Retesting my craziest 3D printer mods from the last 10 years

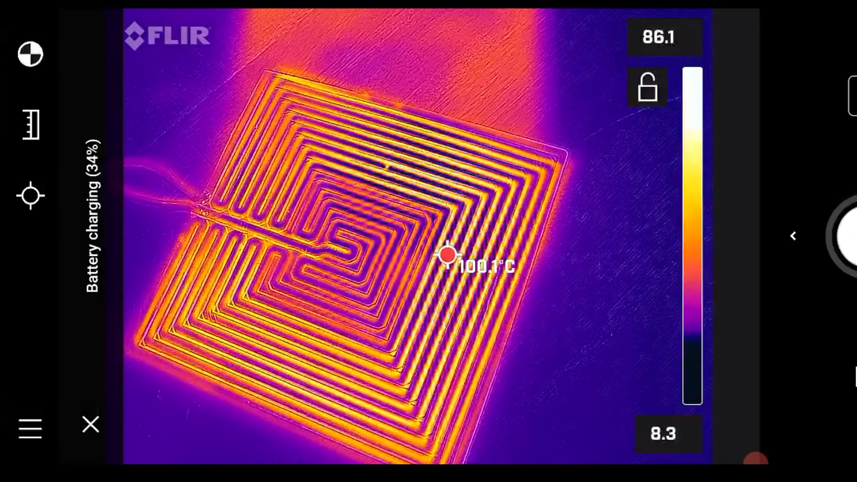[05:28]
On screen: spot 100.1°C
The centre part of the circuit was designed to be less dense, because on the printer, heat tends to soak there, so my aim was to improve distribution. I successfully recreated the mod, so what's my verdict on it?